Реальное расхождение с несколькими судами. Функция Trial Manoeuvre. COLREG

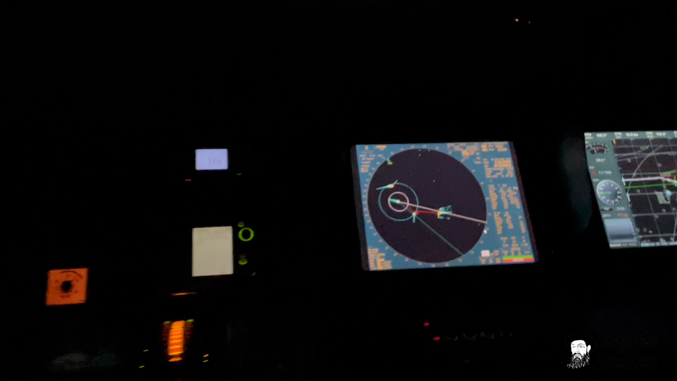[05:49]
Потому что будут... Конечно, потому что он левее. Он тебя быстрее, он тебя через... Я ему сейчас буду в корму подворачивать. Вот тот, кто у нас встречное судно, я ему сейчас как раз потихонечку, потихонечку буду в корму подворачивать.